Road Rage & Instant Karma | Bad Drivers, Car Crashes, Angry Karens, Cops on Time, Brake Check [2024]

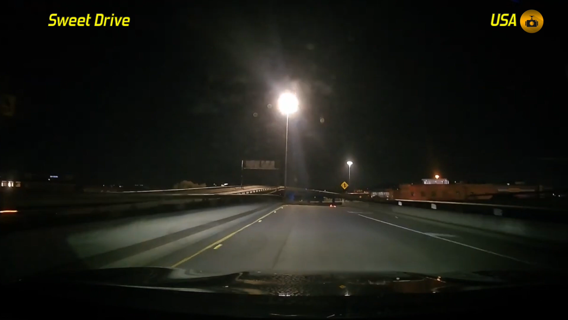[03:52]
Camera was simply minding his own business while driving around, but all of a sudden he caught a crazy Ford Mustang driver losing control of his vehicle and hitting the sidewall.
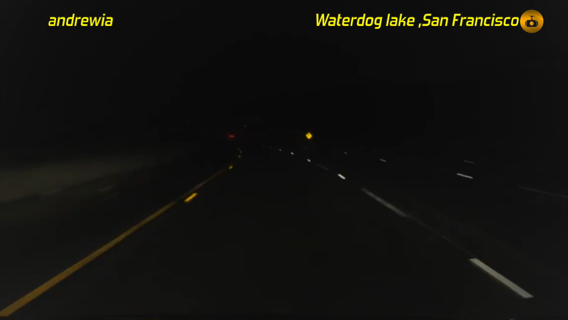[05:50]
Camera came across a crash aftermath and it looked like a heavy accident happened. Of course, he did the right thing by pulling over to the side and he immediately went over and checked on the participants. Hopefully none of them were seriously injured.